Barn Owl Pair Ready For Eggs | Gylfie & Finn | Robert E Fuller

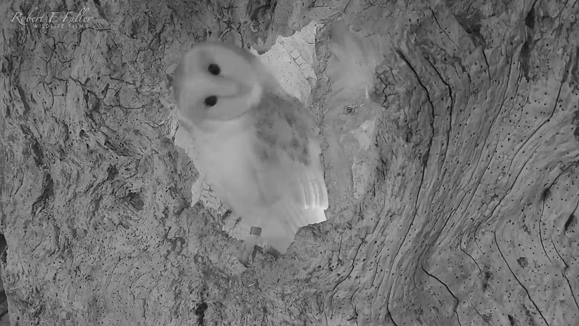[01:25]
As Finn sits in the entrance a tawny owl strikes and
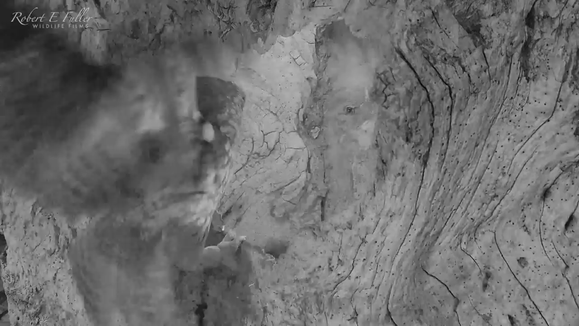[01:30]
as it scrambles at the entrance I spot a scar on its foot.
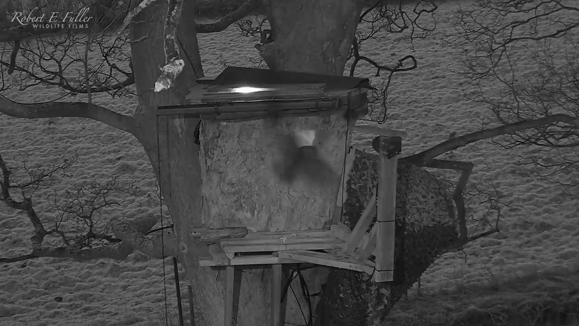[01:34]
It's Luna, a female that recently had two failed eggs
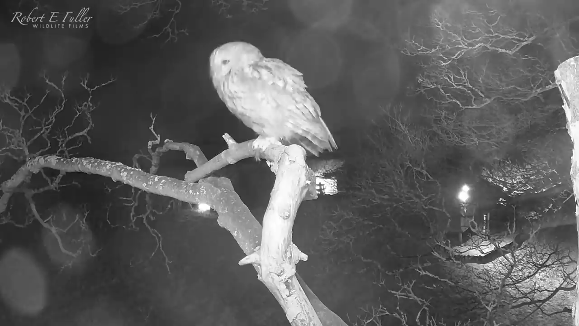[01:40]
and with no chicks to look after she's got a lot of time to defend her territory.
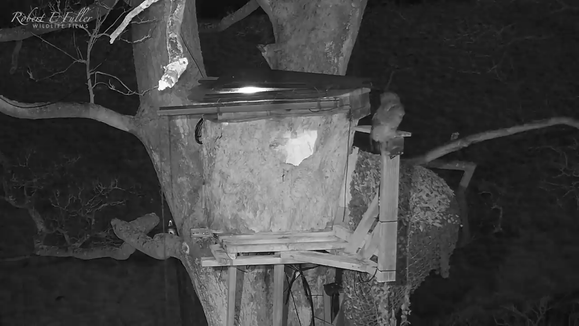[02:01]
Nevertheless the barn owls prepare for nesting.